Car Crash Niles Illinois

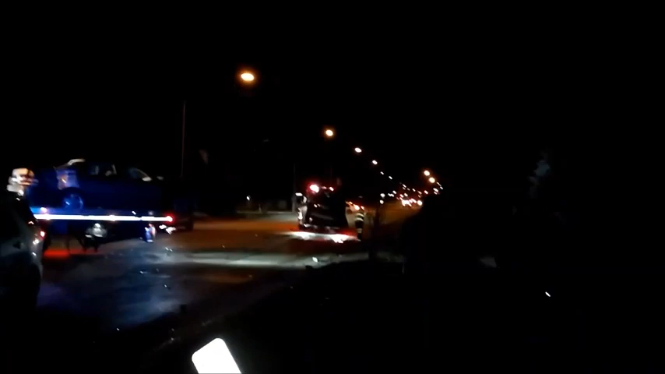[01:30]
It's like one rear-ended the other one and spun around and it went off and hit the, hit a tree. So yeah, two car crash, you know, kind of the same. Got the Waukegan Road closed off over here by Cleveland, and that's it.